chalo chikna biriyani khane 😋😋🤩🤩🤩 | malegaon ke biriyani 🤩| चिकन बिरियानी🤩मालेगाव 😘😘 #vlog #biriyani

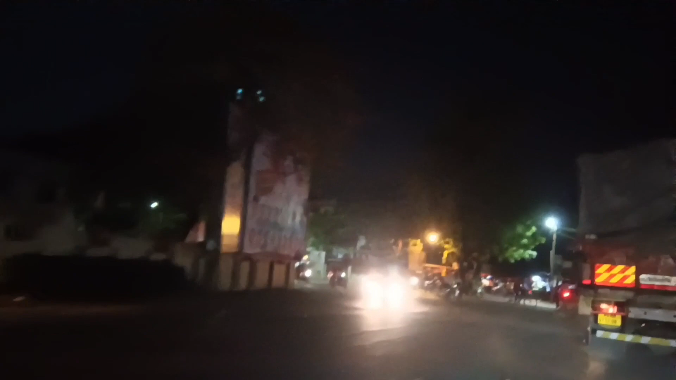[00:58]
कंटेनर जा रहा है, कंटेनर ये देखो हमारी छतरी, फिर रॉन्ग साइड से घुस गया।
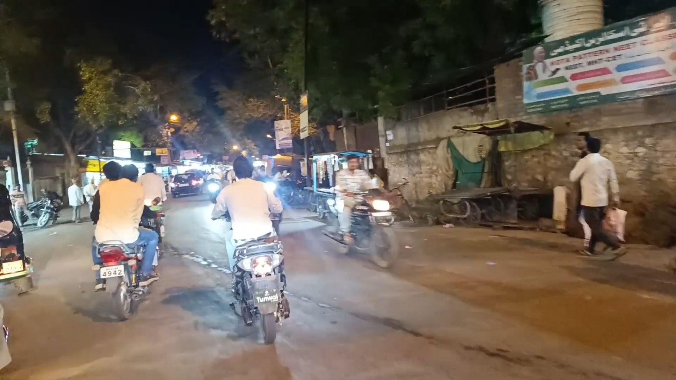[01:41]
देखो ये सब देख लो, ये हम आ गए हैं किधर रोड पे, हमारा किदवा रोड, यहाँ पे सब दो नंबर का माल मिलता है, अरे माल मे मोबाइल कवर डैक आईफोन भी मिलते हैं यहाँ पे,
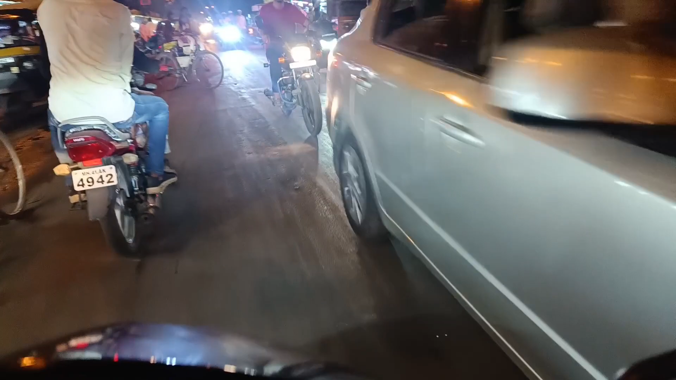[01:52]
10-10 हजार में आईफोन मिलेंगे, 10-10 हजार में, जिसमें तुम्हारा घर चलाएंगे ना उठते के इधर आईफोन ऐसे पुकड़ पाव मिलते है, यही तो मालेगांव की शाने, देख लो
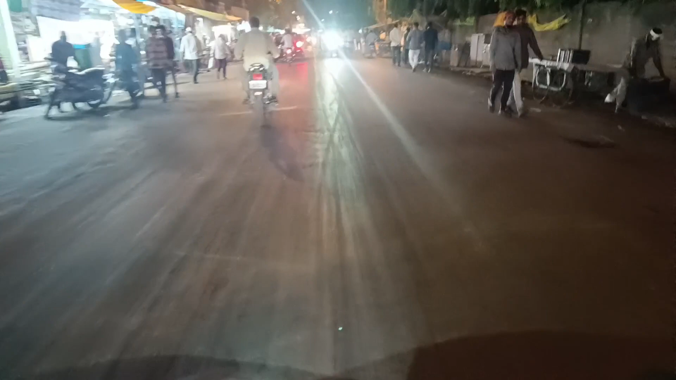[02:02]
मालेगांव देख लो, ये हमारा भैया बहुत गई में है देखो। अरे एक गाड़ी आती नहीं इसको,